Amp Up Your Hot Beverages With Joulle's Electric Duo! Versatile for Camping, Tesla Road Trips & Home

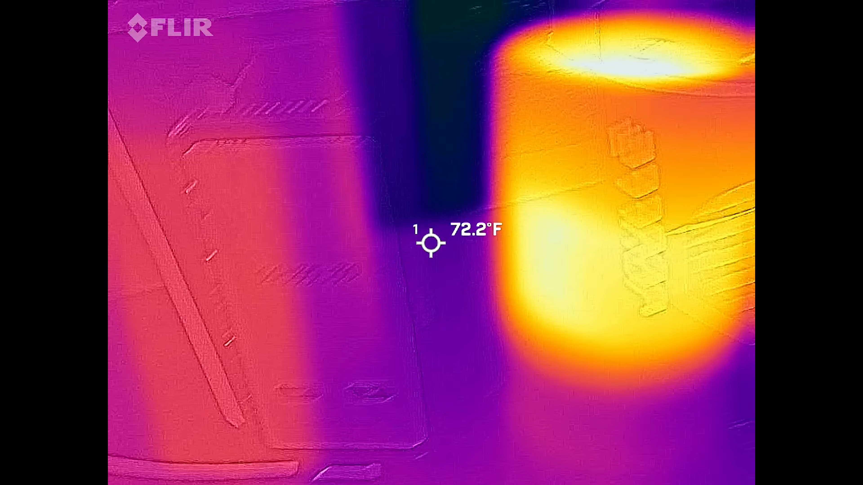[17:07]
On screen: spot 72.2°F
It has now been four and a half minutes, as you can see here on the timer.
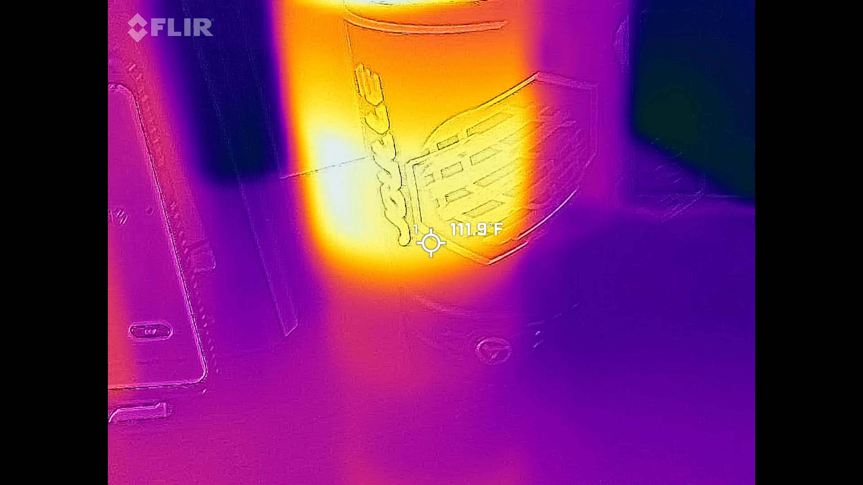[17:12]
On screen: spot 111.9°F
And look at the temperature. Yeah, you can really clearly see that it's doing its job.
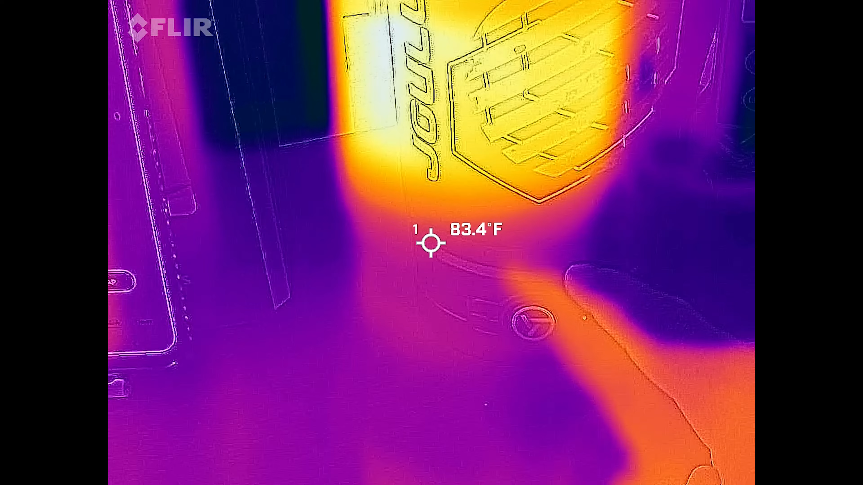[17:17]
On screen: spot 83.4°F
And if I put my finger right here,
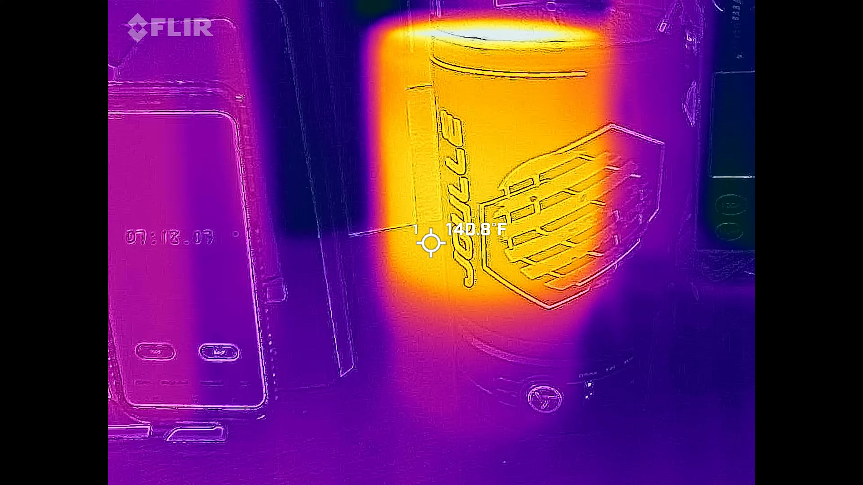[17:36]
Over here on my temperature gauge, it indicates 204.6 degrees. And this is what the outside of the electric kettle looks like.
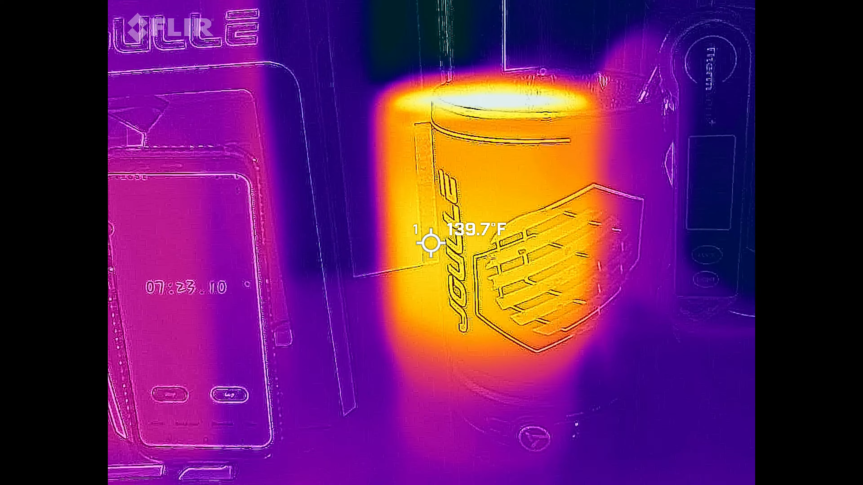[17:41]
So it's showing 140 degrees down here in the hottest part.
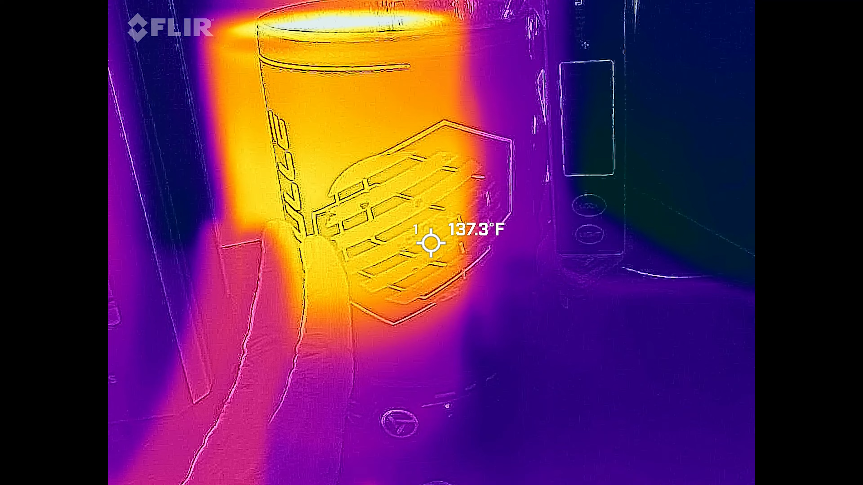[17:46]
On screen: spot 137.3°F
And keep in mind, there's neoprene here. So I can actually touch this and it's just warm.
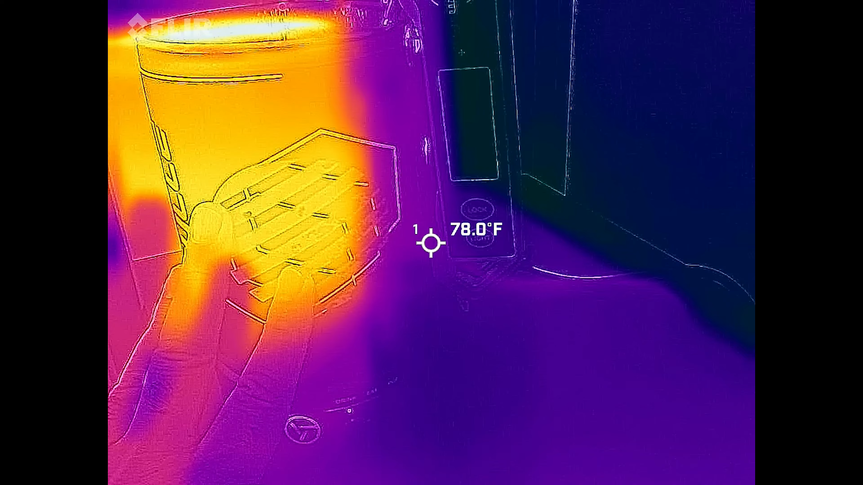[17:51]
On screen: spot 78.0°F
It doesn't actually feel all that hot.
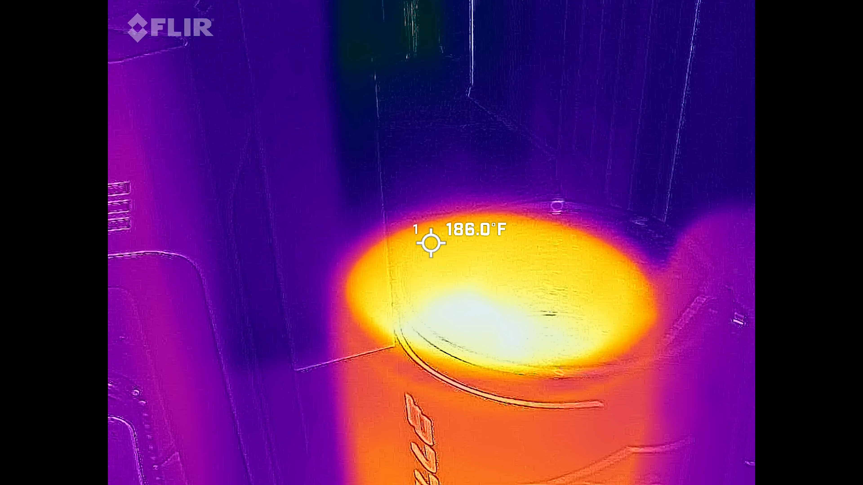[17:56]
On screen: spot 186.0°F
I can, you know, keep my fingertips on it and it's not too hot to touch, but it is warm for sure. So yeah, this works really well. It took six and a half minutes to get the full 16 ounces up to boiling.